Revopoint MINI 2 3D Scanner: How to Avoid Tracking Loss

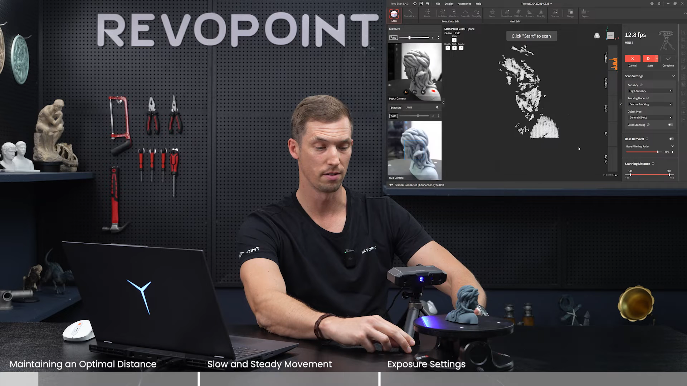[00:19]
Looking at the distance bar, you're seeing that the bars are starting to turn orange. It's at 2 near and if I start scanning from this distance, not enough point clouds captured. All right, so that's self-explanatory. We got to move it back, but what if we move it back too far? So now I'm on the distance bar and it says too far. It's now red bars.
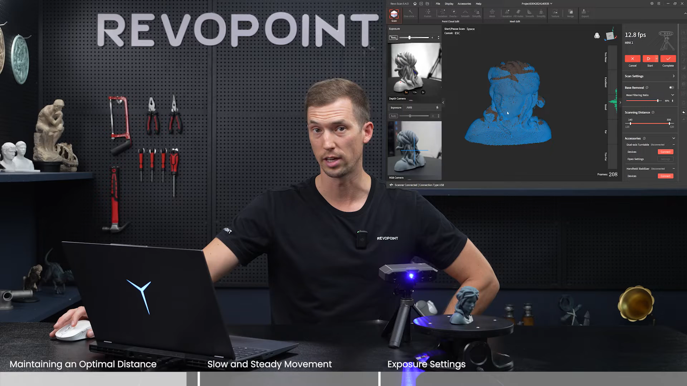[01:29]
But all in all, capture the point clouds pretty nice and no tracking was lost because we had the right distance between the scanner and object you're scanning. Okay, so next on our list of things to avoid if you do not want to have tracking loss with Mini 2, is make sure you don't rush the scan and keep a steady hand as you're doing it.
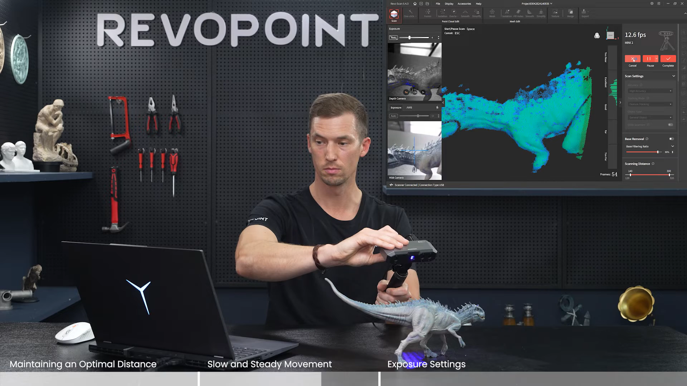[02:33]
But Mini 2 is especially sensitive because it's trying to capture that extra detail more so than the other series that we have. So let me give you an example of what to do. Cancel that. Remembering, keeping a proper distance. Don't rush it.
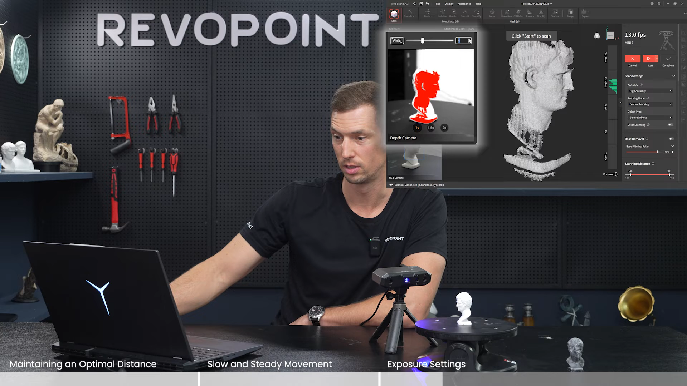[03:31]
Turn auto on. So notice right away when I turn auto on, it jumps all the way down to one. And what happens if I turn auto off and I turn the exposure up? You start losing the model completely. So we'll talk more about that later, why that's happening. But for now, auto exposure is on one. Let's scan it. Okay, did one full revolution. And honestly, look at that. The point clouds are really nice. Captured it really well.